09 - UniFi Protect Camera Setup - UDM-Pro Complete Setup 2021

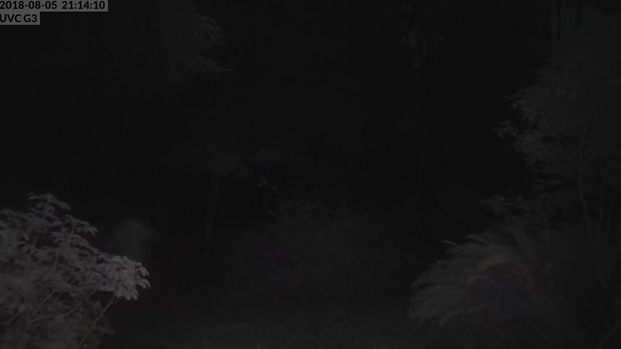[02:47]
but you might have an external IR illuminator and not be using the IR from the camera itself.
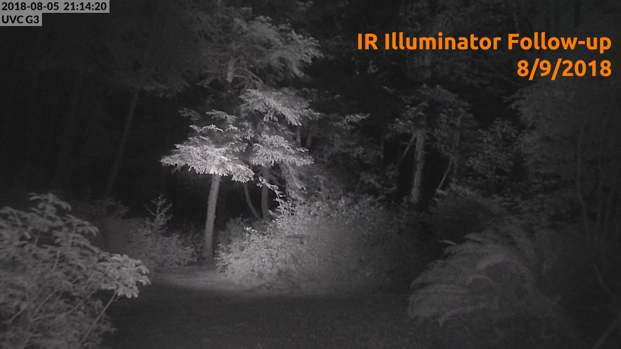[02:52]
Really great setting. I'm glad they added that. Then we have always enable IR or always disable IR.